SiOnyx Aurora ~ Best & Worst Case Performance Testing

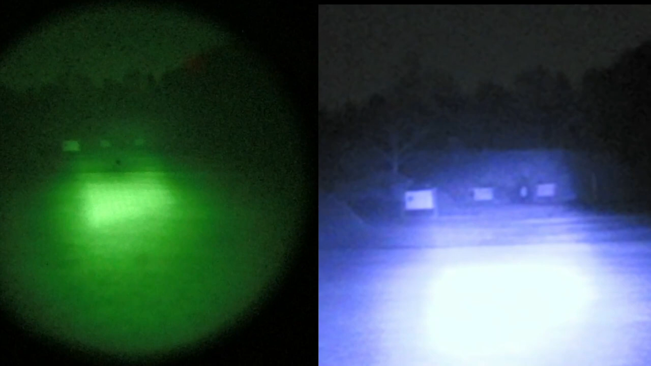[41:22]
Now, as you can see, the Gen 1 definitely has resolution over the Psyonix, okay? But the Psyonix, I think, has better light amplification. So, uh, now what I want to do is I'm going to turn off the illuminator.
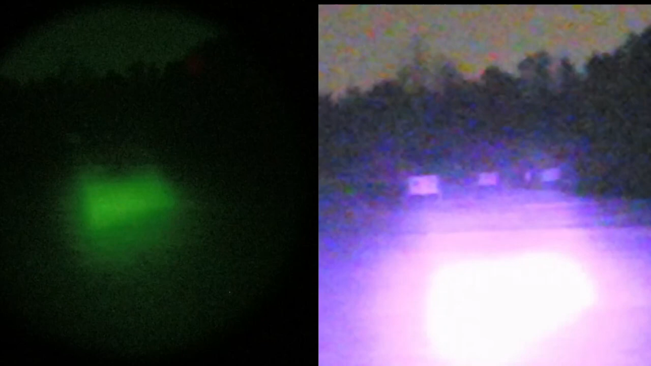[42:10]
We'll drop it down to low, medium, high. Let's widen this back out again. And, again, this is an 850 illuminator, okay? I have it covered in pretty good, yeah. Okay, so now, 850 illuminator.
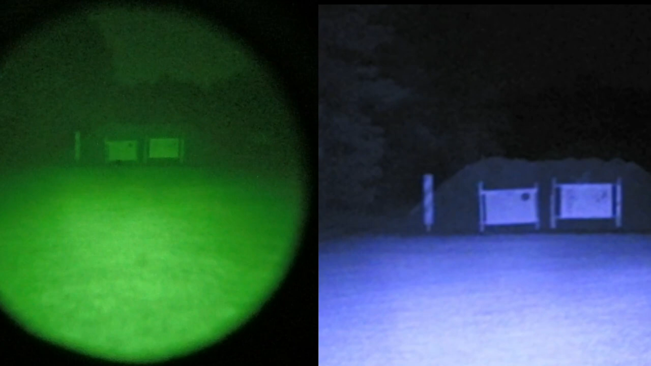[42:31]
Let's go ahead and look off into the woods. And see how well these things are seeing out into the trees. And, uh, again, very good detail on the Gen 1. And one thing to notice, too, on the Gen 1, and just, I'm going to pan back and forth. Is this Gen 1 is 35 line pairs per millimeter center resolution at the center?
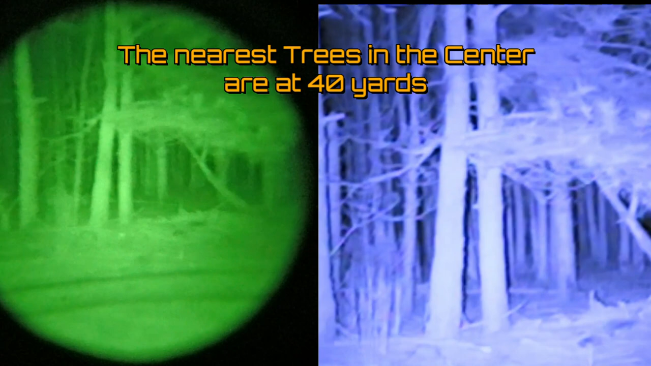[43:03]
But look at the fisheye effect that you're getting there, okay? Your outer edges are nowhere near that. However, your, uh, however your closer in stuff is. So, let me go ahead and I'm throwing, now I'm looking with a regular beam.
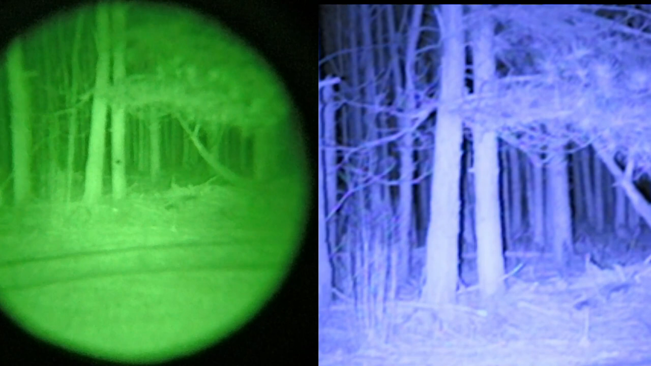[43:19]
And this is just a regular headlamp. And I'm looking into the woods and I can see probably 40 or 50 yards in there.
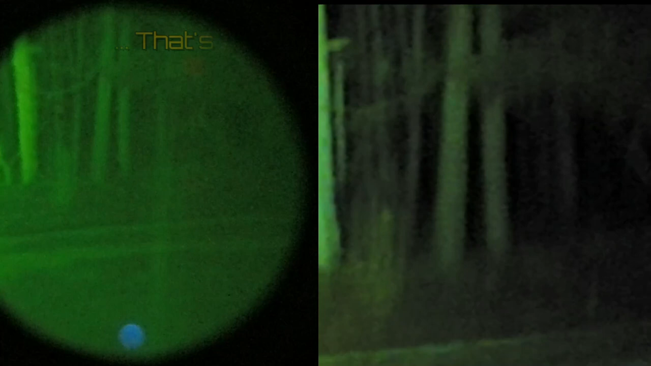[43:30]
And, as you can see, uh, plenty of light for both of these to form a good, good image.
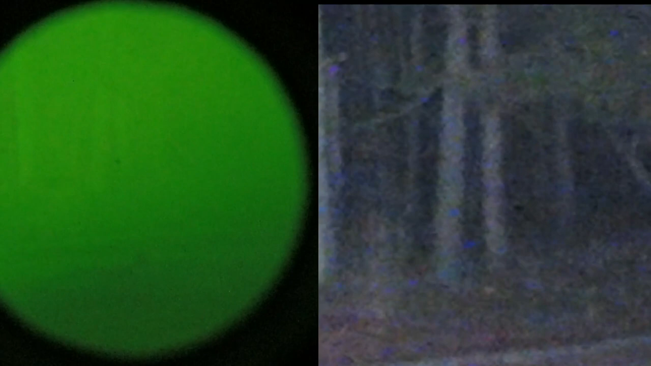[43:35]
But, uh,
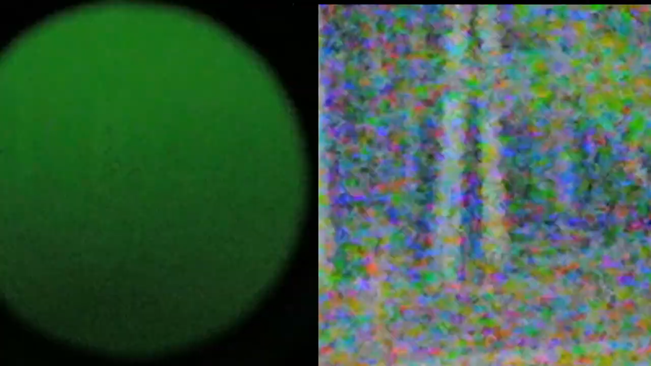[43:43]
pardon me, okay, let me, off,
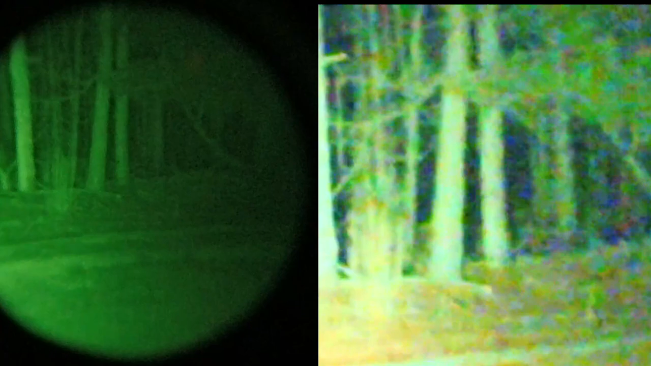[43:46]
low, high, okay. So, the Gen 1, of course, now I can, I can see off into the woods. But my vision is limited probably to about 30 yards before it just blacks out. Uh, so, like, in that, in the gap underneath where that angled branch is.
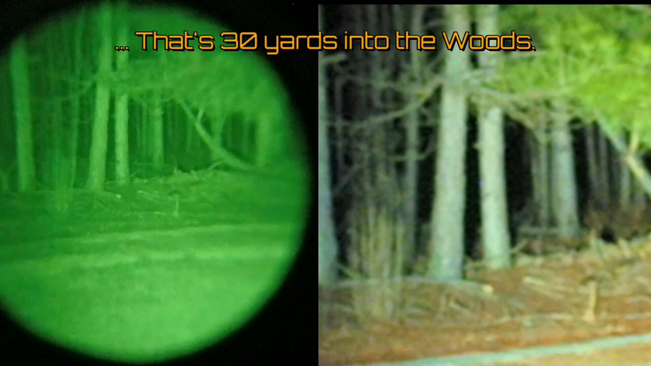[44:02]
Because I can see the gap, but I can't really see anything detail in it where you can make that out with the Gen 1.
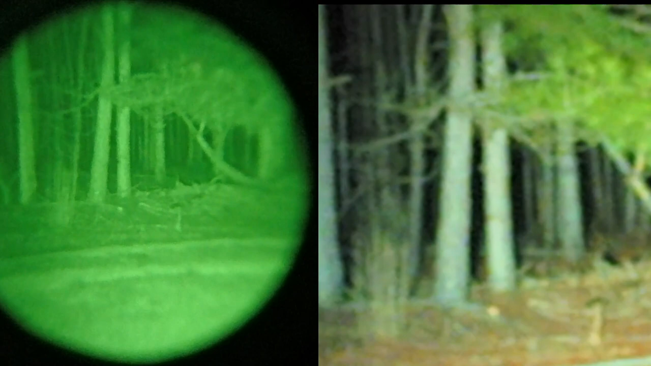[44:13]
And with the Psyonix, let's go ahead and focus. Uh, again, not bad detail, but again, we're, we're digitally zoomed in. So, if I go and widen out, uh, but the Psyonix in night mode is actually a pretty, pretty, pretty good image quality. So, I'm going to go ahead and, what I really wanted to do is actually determine the range on that.
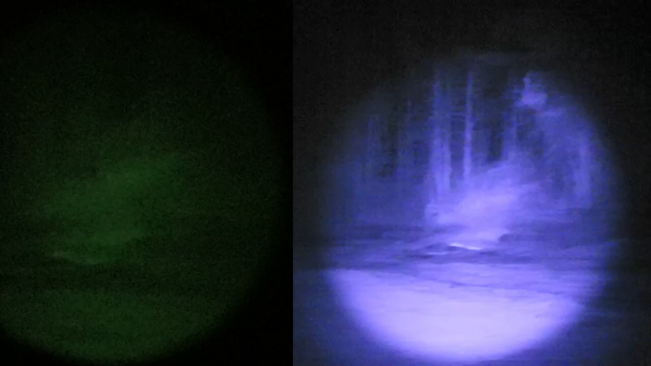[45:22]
Is what I'm seeing for distance, uh, where you can see the, uh, foliage, okay. Okay, and if we pan around, uh, kind of the same thing over to this area. And, uh,
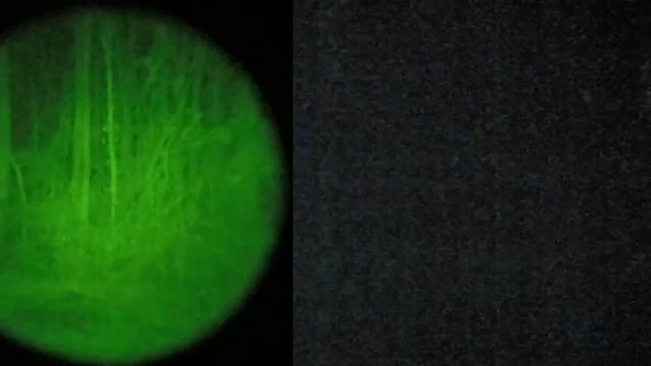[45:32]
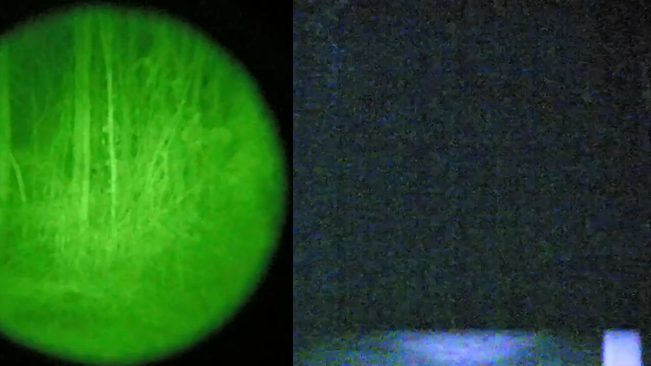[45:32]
medium high.
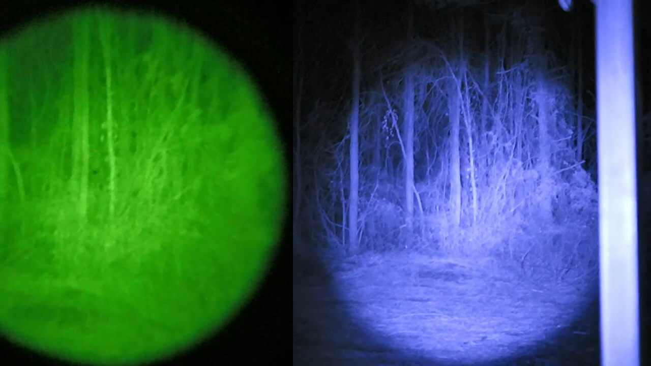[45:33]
Okay, uh, same thing. We're looking at about 40 yards distance.
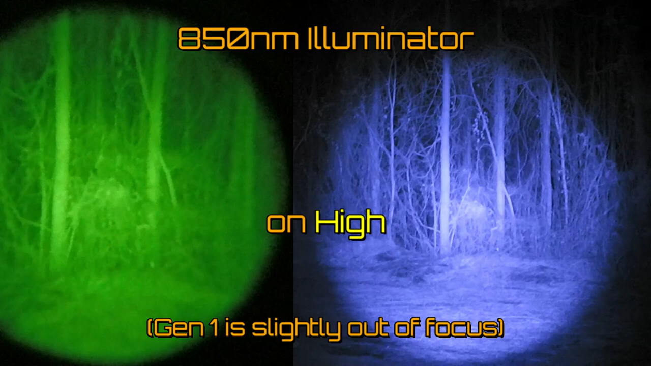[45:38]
Uh, so that's, that's kind of the detail that we can expect. We'll pan back around, get to our 75 yard range. And, there you go, 75 yards. Now, uh, there's a few things I wanted to do. And, I'm just going to, first things, uh, I guess we need to take a look at our second illuminator, okay.
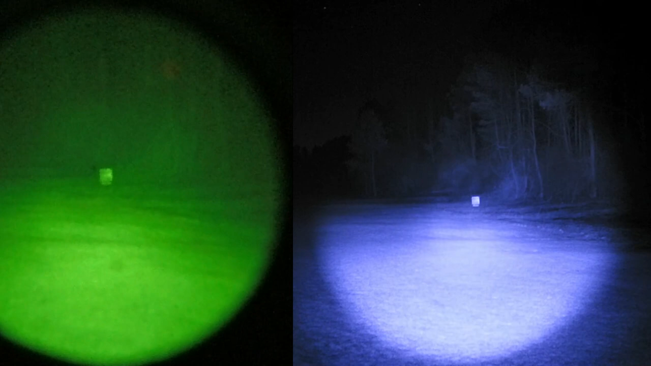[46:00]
Now, I'm going to turn off this 850. And, I'm going to turn on our 940.